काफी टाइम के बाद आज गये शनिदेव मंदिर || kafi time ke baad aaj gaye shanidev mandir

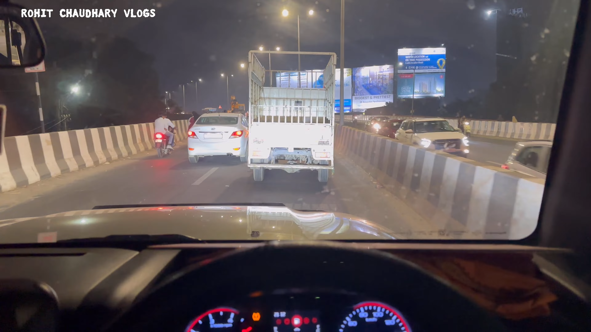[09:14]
चलो तो इडली वाले के पास ही पहुँचते हैं पहले। सेवन सीज,
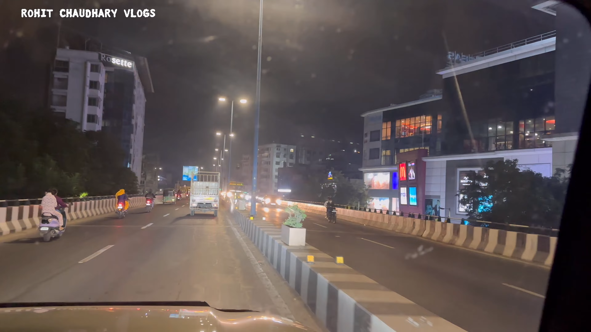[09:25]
ये वाले पुल पे भीड़ नहीं है ना ज्यादा, वरना काफी रहती है यहाँ भी।
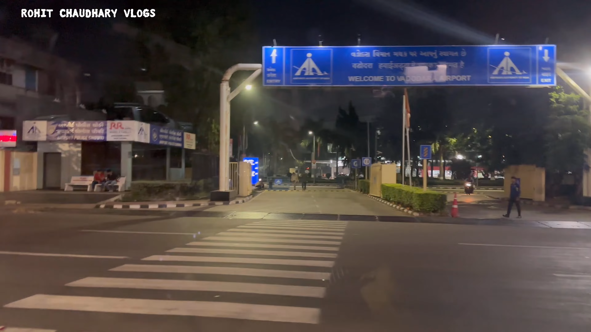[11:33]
वडोदरा एयरपोर्ट, बस यहाँ से थोड़ी दूरी पर ही हमारा घर। सो अभी हम लोग राइट लेंगे तो हमारा घर आ जाएगा।
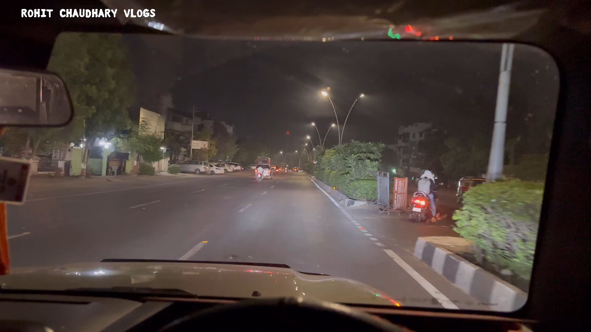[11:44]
सो चलो घर पे मिलते हैं आपको भाई।
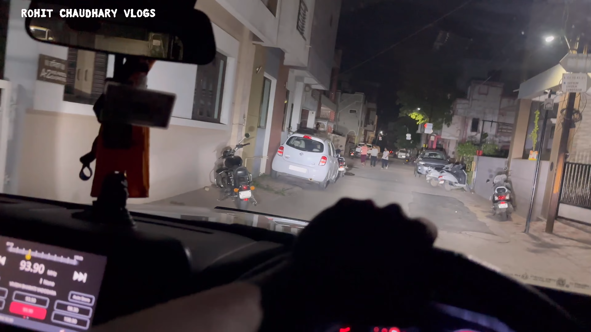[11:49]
हो चुके हैं सोसाइटी में एंटर, अब देखो सोसाइटी में एंटर है, अब पहुंचते हैं घर पे।
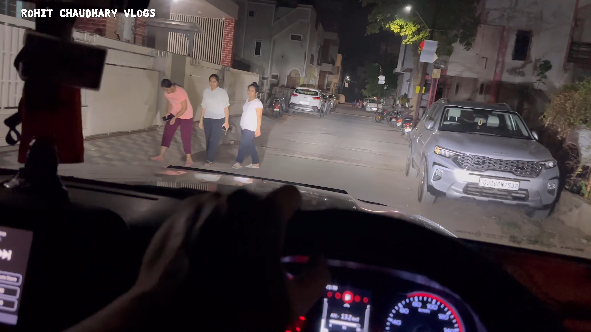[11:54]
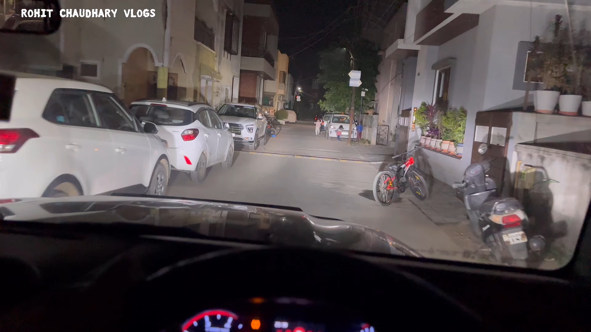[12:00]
सो ये बच्चे देखो छोटे छोटे, ये यही खेलते रहते हैं, यही डर रहता है कि एक आध कूद ना जाए इस तरफ। थार्क पार्क, और ये देखो गांधी भाई की एंट्री।